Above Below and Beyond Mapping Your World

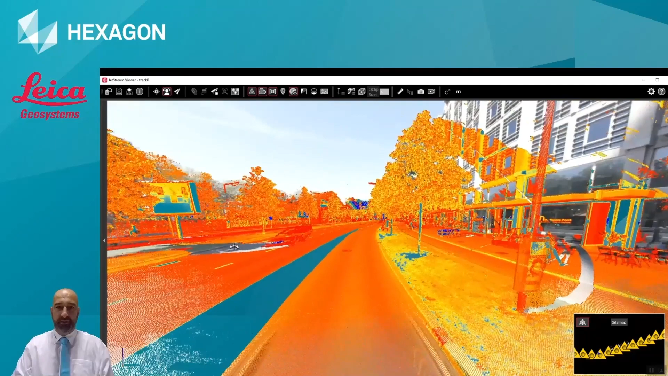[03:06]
every 200 seconds and a point
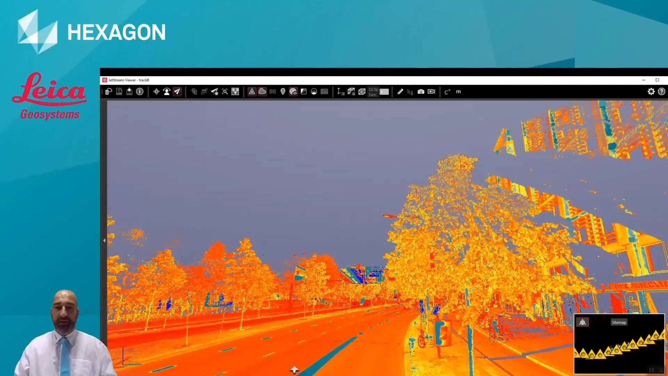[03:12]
cloud ladder for example as you can see here in this video we can using the jet stream viewer for
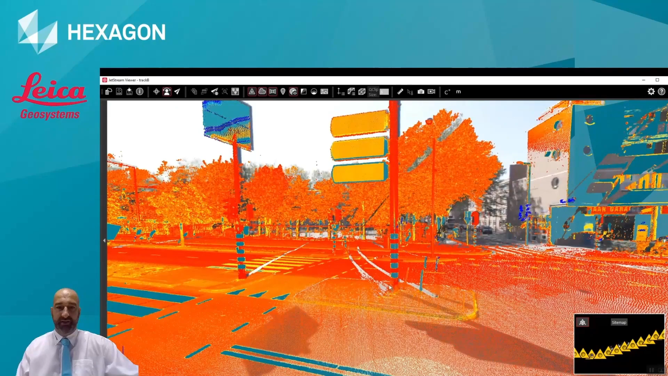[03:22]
example one of our the jet system softwares visualized all the point
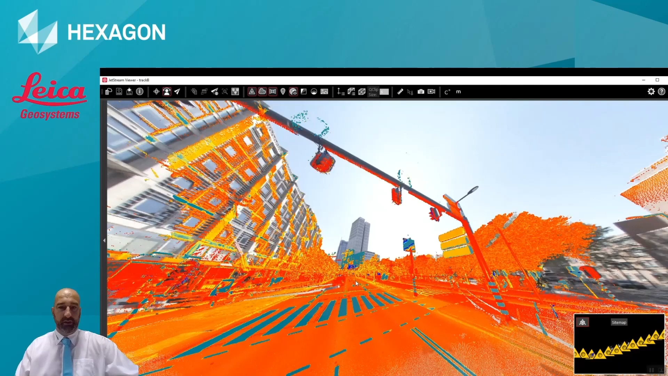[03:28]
cloud and image all together and do quickly measurement
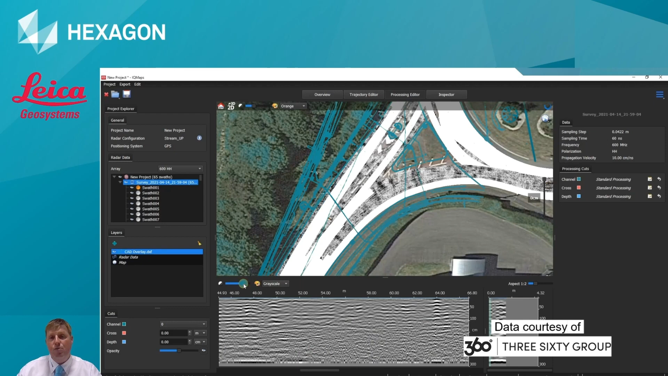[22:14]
also we can change any of our GPR processing filters.
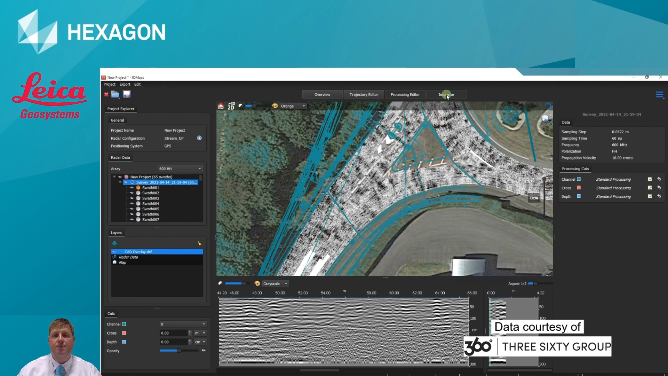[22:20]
Or if we're happy with standard processing, we can go into our inspector tab and this is where we can start drawing on buried pipes, cables, services, voids, those sorts of things.
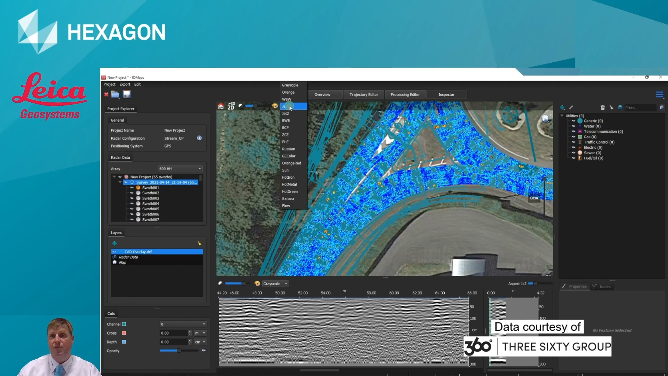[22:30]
We can change colour palettes simply. We can work down the tomography looking for linear responses, linear reflections from our GPR system. Here we can utilise either tomography or the B-scan to draw on our buried pipe cable or service. As you can see that's a real straightforward process to do. If we know the diameter of that particular utility we can add it in.
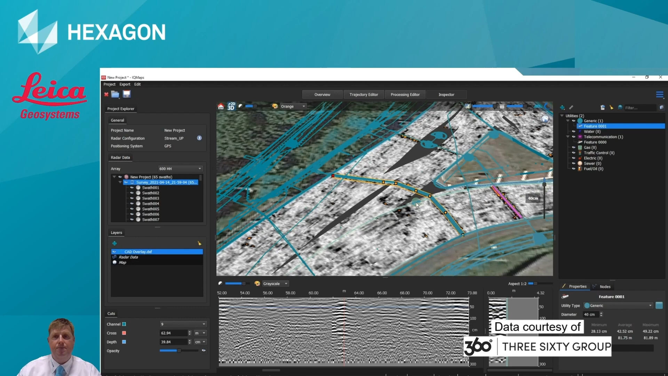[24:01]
Again we can work through the tomography looking for more linear responses or we can quickly and easily visualise that data in 3D.
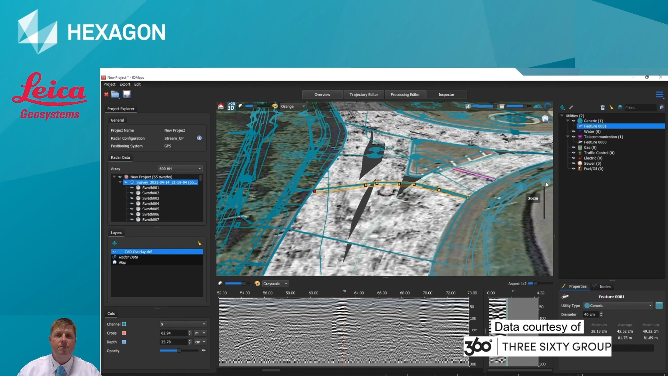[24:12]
So this is the tomography working from ground level working down. And those are the pipes that we've just drawn on.
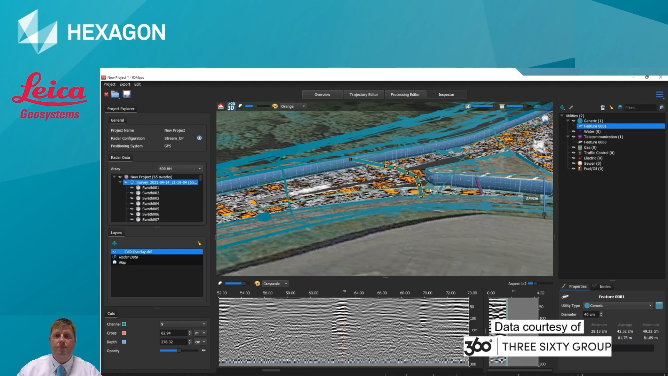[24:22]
Obviously we repeat this process across the whole of the site. Utilising other background information, any other information we have.
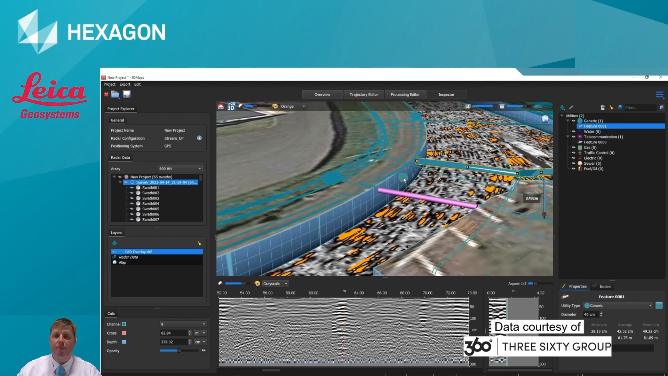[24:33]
And when we're happy we've completed that we can export our data back out
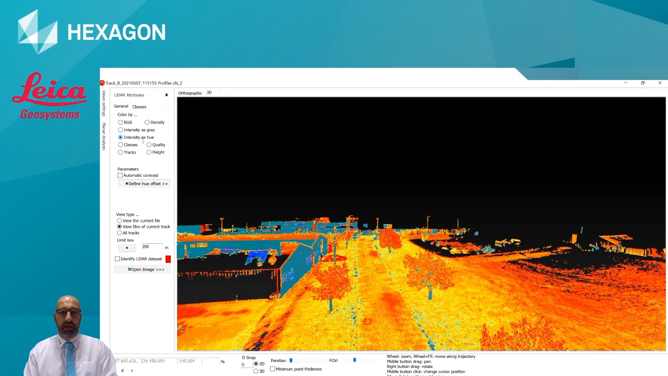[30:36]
presenting the results of the Pegasus 2 you can see now the point cloud I will be playing with different LiDAR attributes so in this particular case I'm just
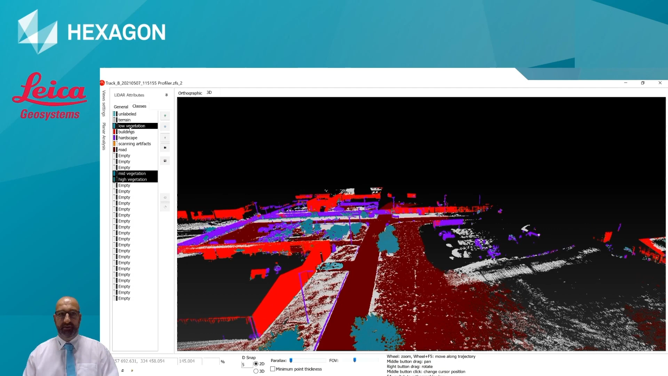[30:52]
removing all three layers of vegetation low, medium, high vegetation, hardscape, all buildings are classified and in this video I've got the colouring web so let's remove all the buildings as well and at the end I'm just removing a park vehicle that was classified as unlabeled. I think that if
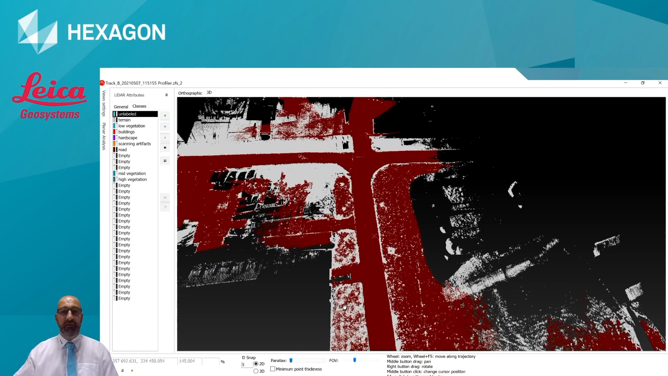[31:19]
you think that if you just need to export the layers that are now in the image that is just
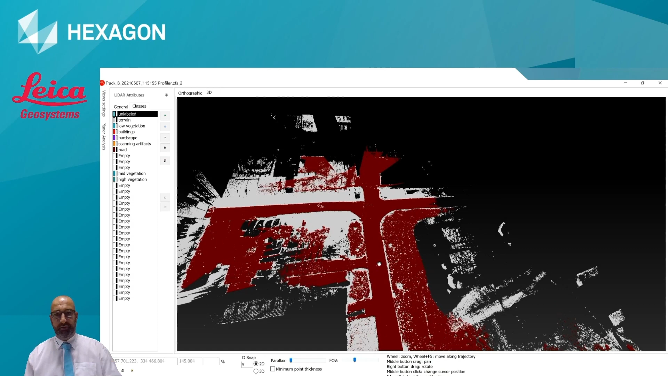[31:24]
road and pavement I will be able in my software to just go to export
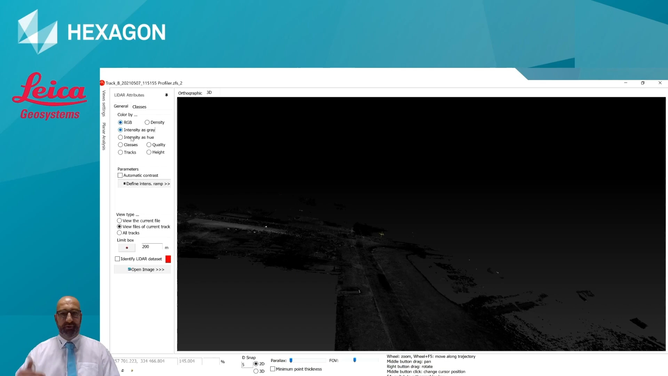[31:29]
menu and export the road and the terrain
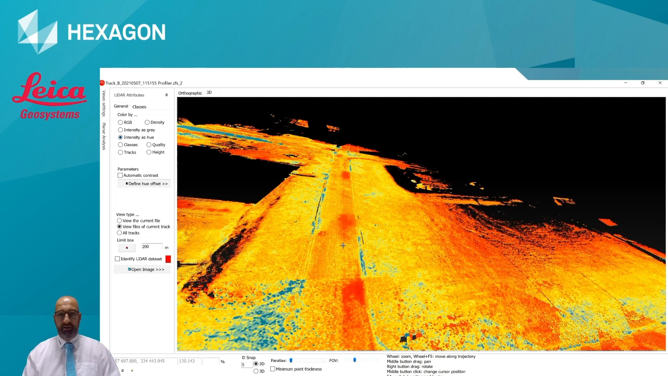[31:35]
as LIS for a final order.
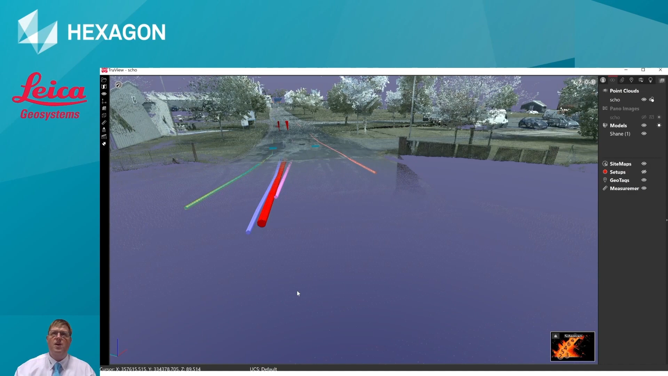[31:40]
Okay so this is our final slide showing the data from the Pegasus 2 Ultimate and StreamUp working together creating a digital twin of a real-world environment. We're working towards powering an autonomous future.